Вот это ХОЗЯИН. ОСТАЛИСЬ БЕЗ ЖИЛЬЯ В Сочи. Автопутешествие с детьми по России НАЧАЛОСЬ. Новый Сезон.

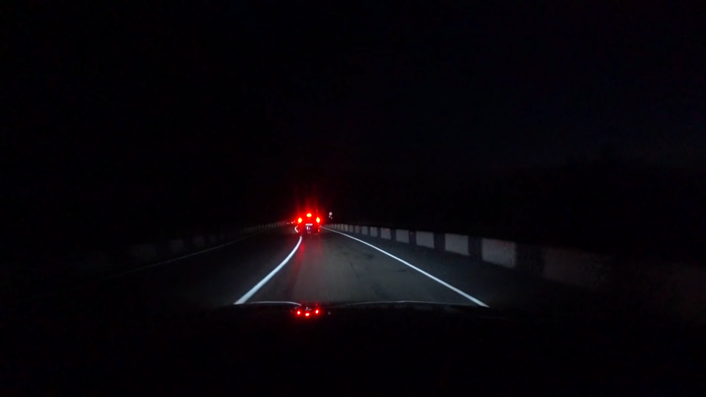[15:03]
Начали движение, наконец-то, ремонт дороги, видимо, и пропускают по светофору. Походу так. Вот, ребята, собственно, из-за чего здесь пробки, ремонтируют дороги, вот, и получается по одному пропускают,
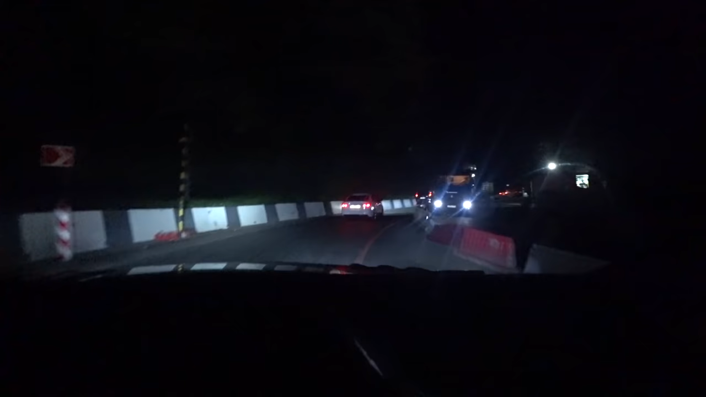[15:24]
то одна полоса закрыта, видите, то во второй что-то делают,
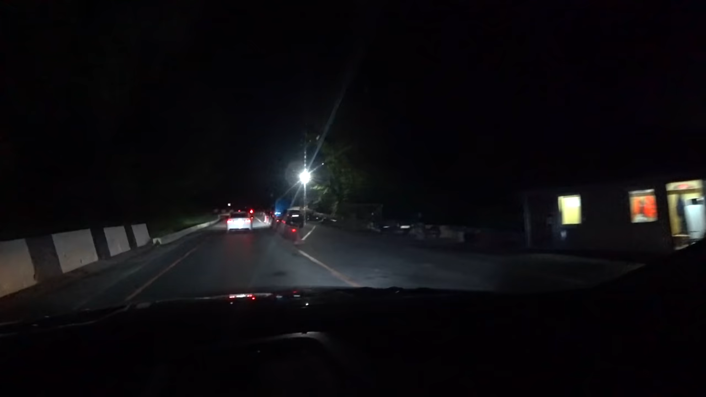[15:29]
и ремонтов здесь на серпантине предостаточно, то есть мы еще, грубо говоря, ну где мы, до Лаво даже не доехали, а это который уже по счету. Ремонт, и вот стоят ребята, ожидают нас.
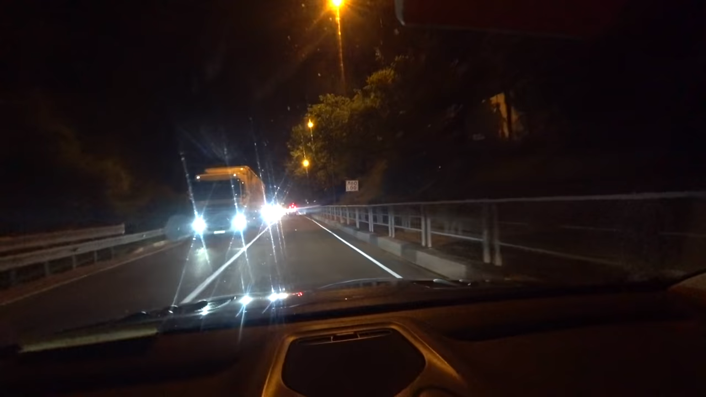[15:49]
Ну что, спустя хрен знает сколько времени мы наконец-то заезжаем в Лаво, и теперь наша задача, самое главное, идти нам в ночлег, где жить.